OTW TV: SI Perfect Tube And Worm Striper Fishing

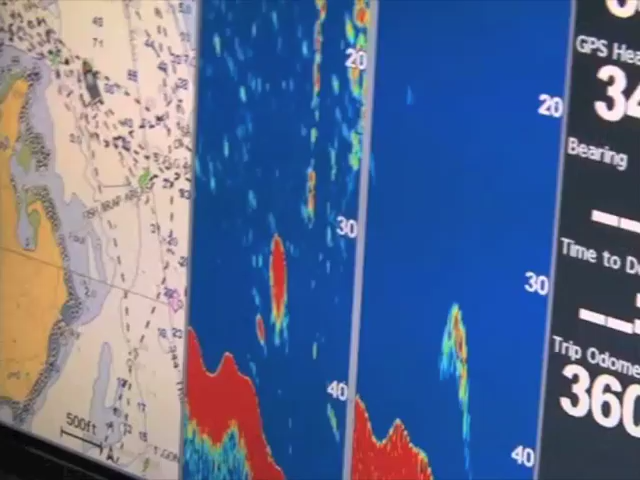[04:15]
And you can kind of get a good feel for when you're in the zone.